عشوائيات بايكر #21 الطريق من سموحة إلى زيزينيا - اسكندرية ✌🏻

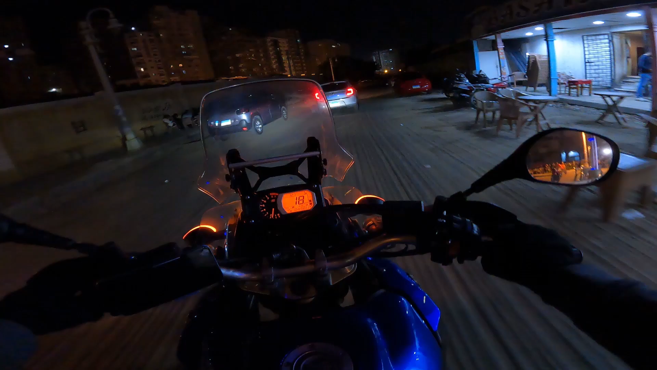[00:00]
مسائل فل على احلى عيلة عيلة ايزي بايكر النهاردة هنبدأ تاني سلسلة عشوائيات بايكر يعني حاجة بقالنا كتير كده بزمان ما
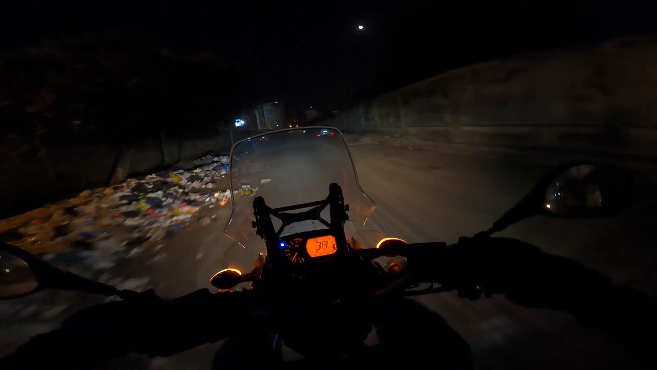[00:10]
عملنا هاش انا عن نفسي وحشيتني السلسلة دي جدا البلوجات وانا بتماشى كده في اسكندرية طبعا احنا هنا في سموحة على خط القطر متجهين على شارع
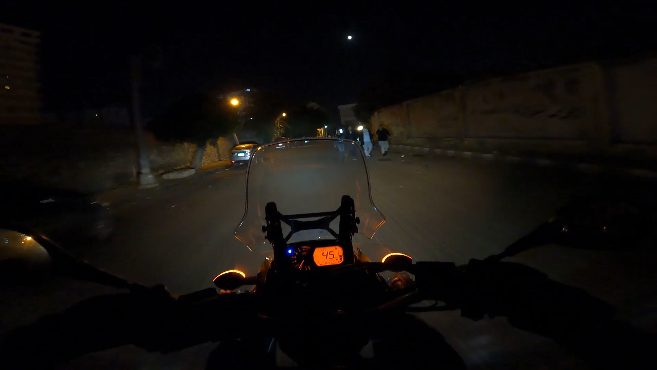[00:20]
كيروسيز تمام احنا رايحين كده رحلة ليلية هوصل صاحبي لزيزينيا انا بصراحة بقالي كدير قوي قوي ما سوقتش كده بالليل
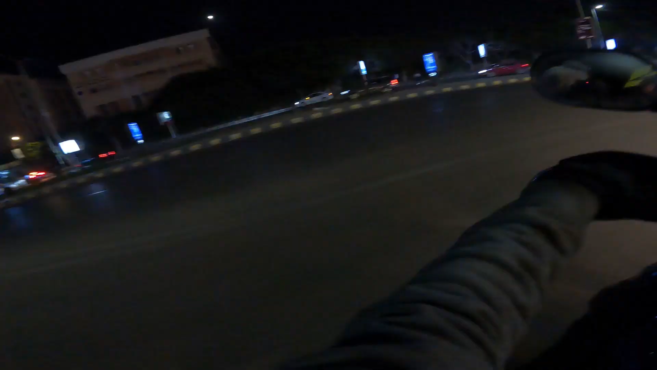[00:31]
في الوقت الجميل الوقت الفاضي بتاع اسكندرية بحب جدا جدا اسكندرية كالعادة يعني بالليل هتلاو اخب البلوجات اصلا لها بعملها هتكون بالليل ليه عشان اسكندرية فاضي بس دي اجمل حاجة اسكندرية طيب عندنا هنا سارع نقل وهندس طبعا انا بحب اقول الاماكن لها بعدي فيها برضو عشان
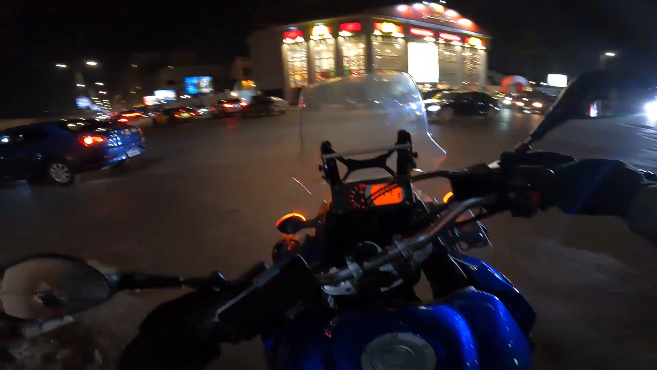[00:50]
اللي متابعنا في المحافظات مصر الكتير الناس الجميلة اللي من ورانا من برا اسكندرية عندنا هنا ده نقل وهندسة طبعا بيبقى حاليا الفاضي اللي فاتت دي اه يعني شبه كده حاجة ترند كده في اسكندرية الناس كلها بتتجمع كتير هناك الكافيات بدأت تفتح كتير المطاعم الكلام ده كله عندنا هنا دخين على كيلوتيز
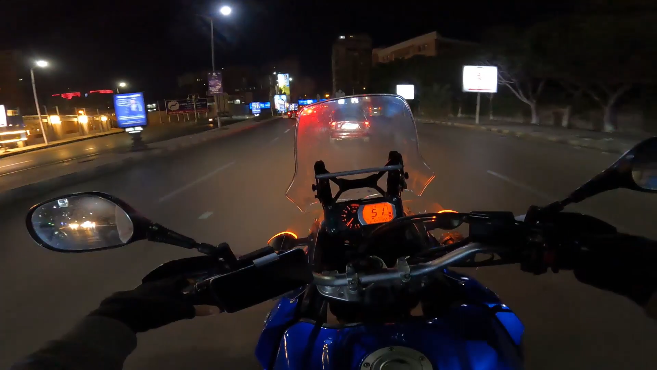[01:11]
طبعا اه زمان ونتشغل في اه محل متسكلات انا كان فين بقى كان هنا بالظبط
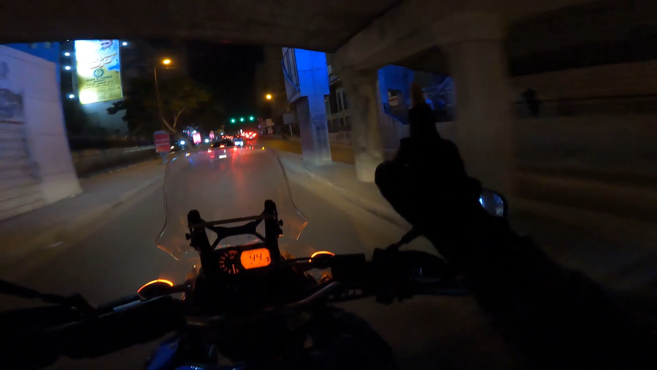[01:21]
كان اخد اربع ابواب هنا بس زمان قوي بقى يعني انا اصلا بدأت القناة وانا اصلا كنت اتغال في المحل ده كنت انا المسكوا معدت بالظبط سبع شهور فيه هنا احنا بدلا ما نطلع على بوئير على طول عشان في اشارات كتير حنخش من طفر عبدو هنا دي اختصارات برضو او الناس الاسكندرية برضو ما يعرفوش الاختصارات دي يعرفوها بقى من هنا دلوقت او الناس الاسكندرية هنا لبقى مزغغل الفجات الفجات
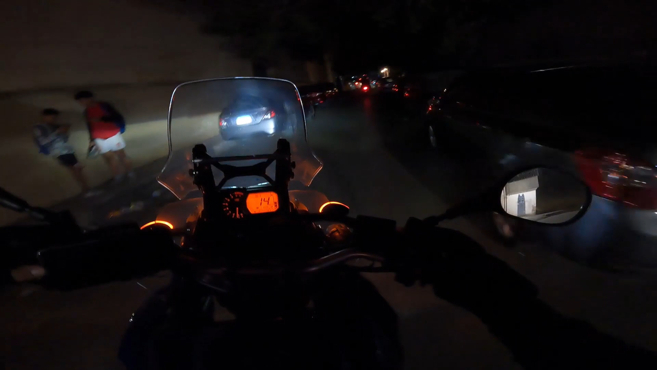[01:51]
اللي انا جايبها دي معا توراتيك توراتيك دي تعتبر من اغلى الانواع عموما في الاكسسورات تعتبر من اغلى الحاجات يعني دي تمنها
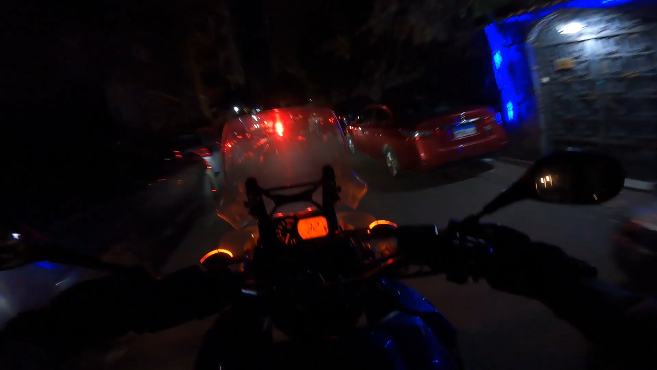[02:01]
جفتو الجديد منها بحوالي 8000 جنيه تقريبا بس طبعا انا جدتها بسعر اقل مكايب كتير جدا لان هي مش جديدة اغياء مش متفرق قوي بطراحة والحمد لله انا جدتش منها جديدة عشان هي في الاخر اصلا انوارها مطاعدش قوية قوي زي ما انا كنت متخيل يعني مع انها جالية جدا اه هي البكرة اننا الانوار
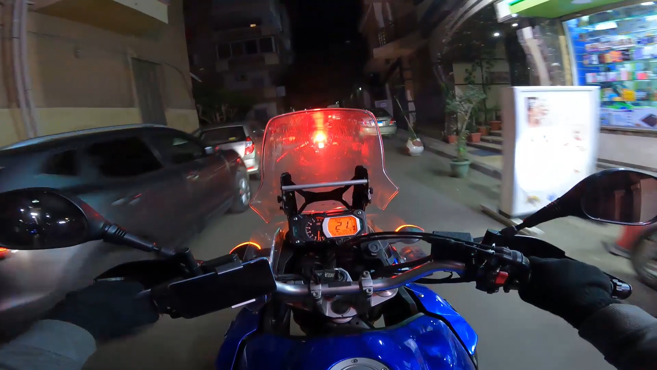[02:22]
بتاعت المتسكر بتاعي متعبدلة زي ما تسايفين انوار لوحدها ما شاء الله قوية النور ربيض ده فهي اصلا لونها احمر بص الفكات لما بيجي انوار انا بقى ايه عاملها على تحت انها هتفرش لي الارض التحتية فهي طبعا كده مفيدة جدا جدا بالنسبالي وعلى الطريق مفيدة جدا جدا وانا مسافر
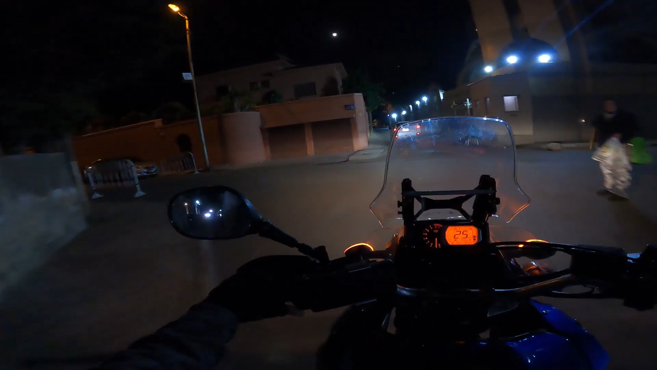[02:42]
ان انا اشوف الحاجات اللي تحت النقر بقى اه يعني يبقى كل حاجة بجنة مش شرط قدام لا انا عايز الحاجة تبقى للتحتية كمان بجنة فهي طبعا حاجة مهمة جدا جدا
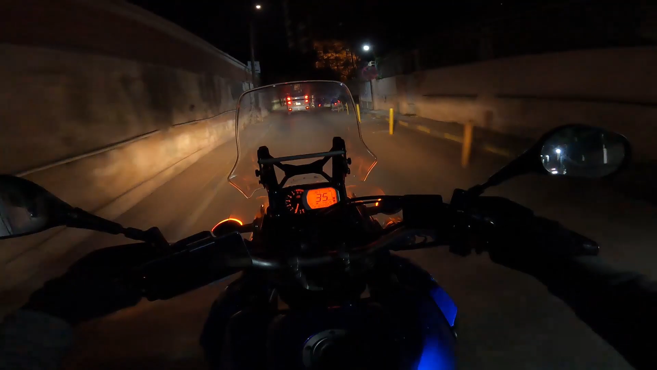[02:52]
فانا حاليا بقى بقى بجيب ان شاء الله فكات يعني بشوف بس تبقى حاجة كويسة يعني اه تبقى لانها قوية برضه تفرش لي على قدام ابتر وقتر لانا طبعا بقى الرحلات اليومين اللي فاتوا والفاتر اللي فاتوا دي اه الرحلات الطويلة بتبين لي انا بقى محتاج ايه السفريات فمن الحاجات اللي انا عايزها بصراحة فكات كمان زيادة تفرش للطريق اللي قدامي طبعا احنا هنا كده في منطقة كفر عبدو كفر عبدو بالنسبة لي من اجمل الاماكن اللي موجودة في اسكندرية بصراحة اه الشجر بتاعها
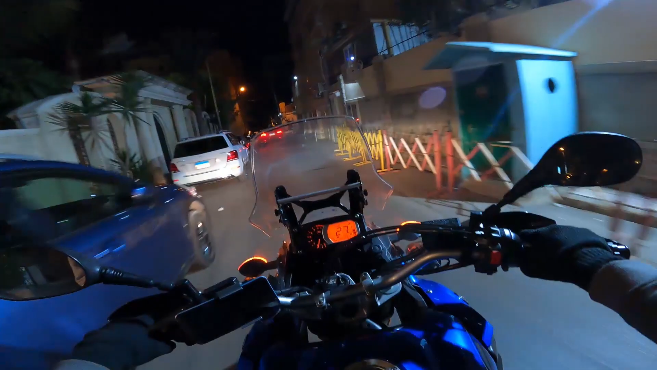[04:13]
ده جدا طبعا احنا طبعين على شارع ابو اير راسكندرية بالنسبة لي وهو طبيعي تلت شوارع أسيين من ناحية ليه ما قبل سان ستيفن برضو ما نسقطش شوارع تانية
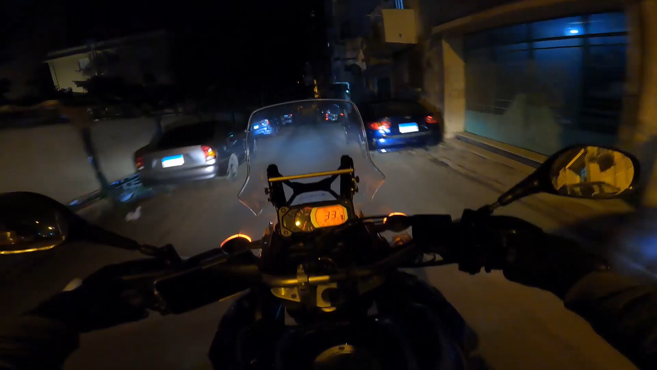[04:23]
هم البحر ابو اير وبورسايد يعني لغة المنطقة الشمالية كده احنا ده الوقت يدخين على ابو اير شارع ابو اير واشتبع فينا يا جماعة هي ده الوقت الساعة 10 ومصر 10 ومصر بالليل فالده الوقت برضو مش افضل حاجة بس طبعا يبقى الجو حلو يعني الموتسيكلة اصلا مش بحب ان انزل بيه غير بالليل يعني ما بحبش ان انا اهليكو تطبح في الزحمة وفي الحر